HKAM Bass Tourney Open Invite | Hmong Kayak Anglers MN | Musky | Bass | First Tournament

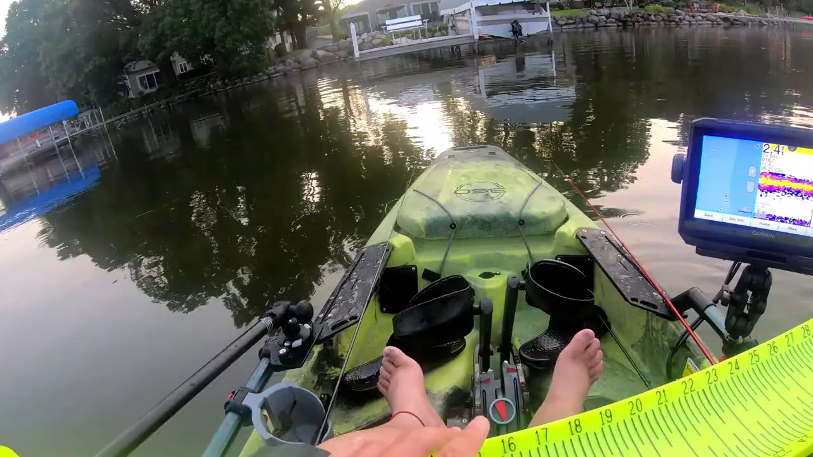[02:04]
All right, guys, just caught this one.
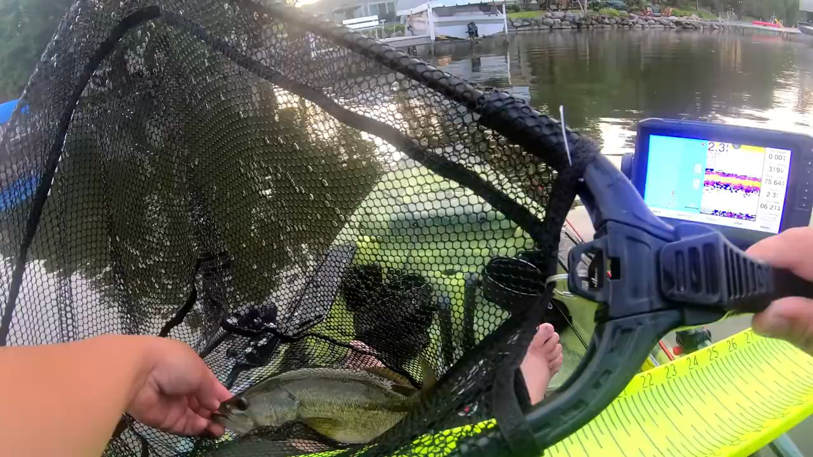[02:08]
Thinking it's gonna be probably a 13 and a half or so.